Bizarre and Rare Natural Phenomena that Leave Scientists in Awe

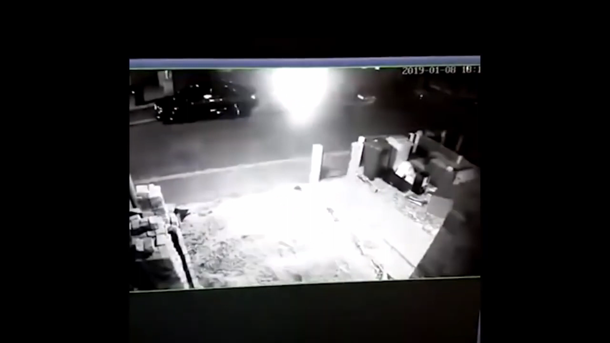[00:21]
They show up as glowing orbs that appear during thunderstorms, lighting up the sky as they move around.